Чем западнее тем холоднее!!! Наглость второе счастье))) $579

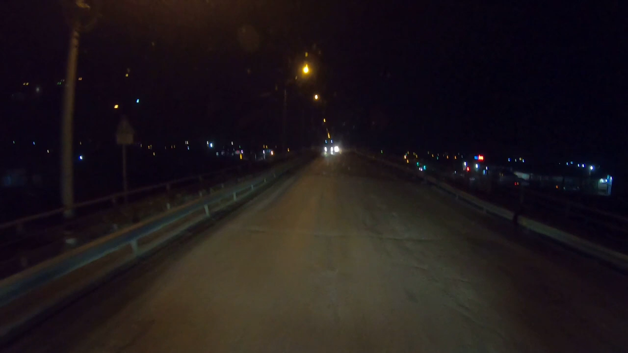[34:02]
Стал На мосту Ни света Ни родины Ни флага Сейчас посмотрим Поедем В любом случае А там уже Как карта Ляжет Либо проскочим Либо Мордой в пол
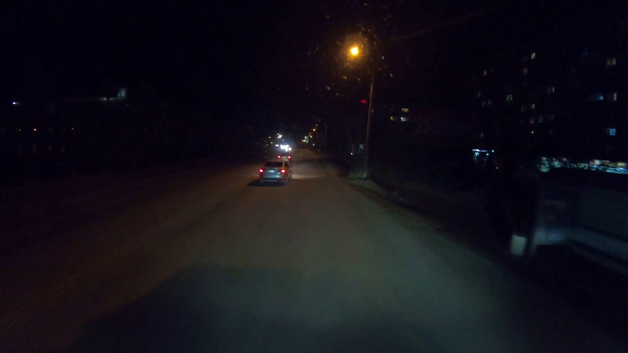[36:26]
Через 50 метров Поверните Направо А мы Вот Это Центральная Площадь Каннска Изменение Вашин Все И сейчас Опять Направо Уходим Машка Вообще Кричит Поехали Налево Там Газпром Есть Вообще С другой Стороны Горит Выедем Не будем Уже На такой Степени Наглеть Тем более